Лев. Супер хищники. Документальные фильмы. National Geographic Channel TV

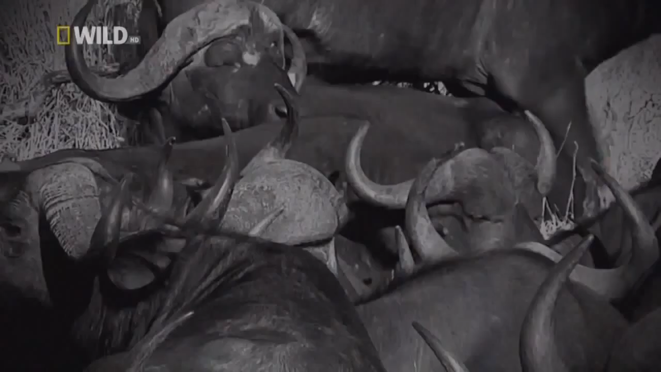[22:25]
Буйволы плохо видят по ночам, и сейчас они особенно осторожны.
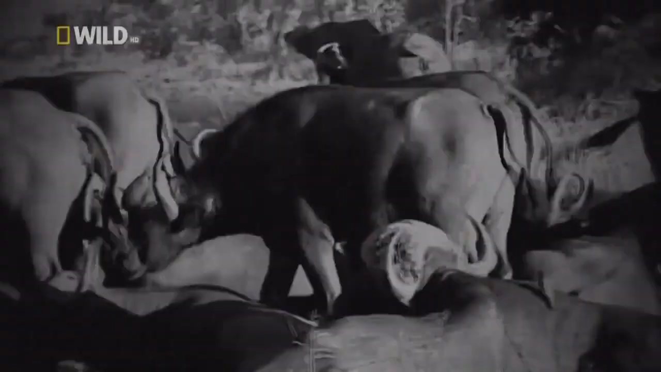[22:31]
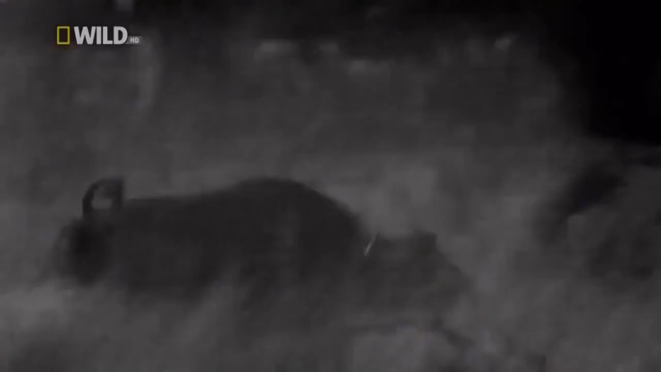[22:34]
Тем не менее, один буйвол все-таки отходит от стада.
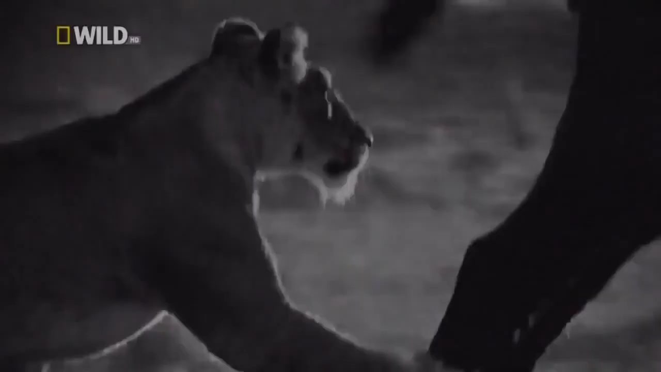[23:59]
Ничего не подозревающий буйвол не видит их, пока не становится слишком поздно.
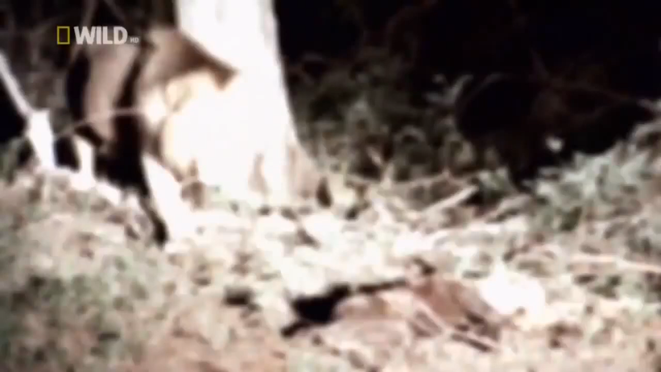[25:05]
Его голод усиливается по мере того, как он незаметно приближается на расстояние прыжка.
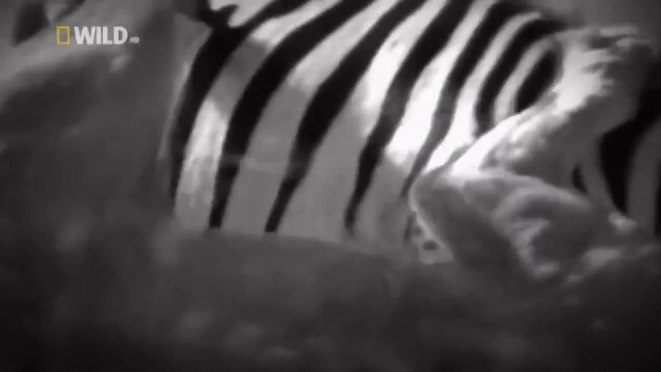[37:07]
Для львицы, которая попробует напасть на одну из них, любая ошибка может оказаться роковой.
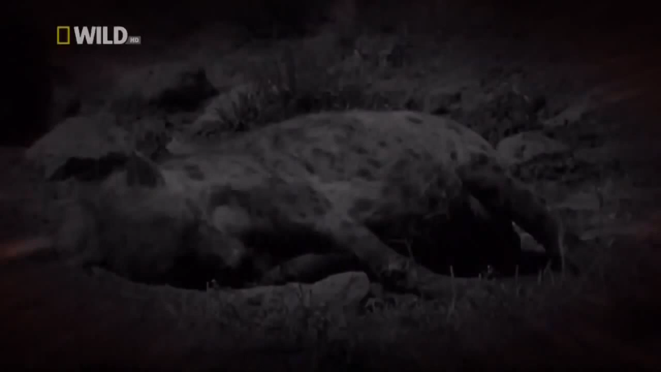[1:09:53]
Он замечает что-то вдалеке. Это спящая гиена.
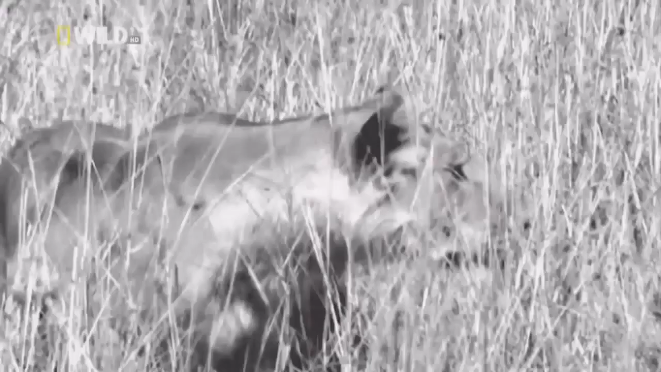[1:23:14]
И в бой вступает опытная нападающая.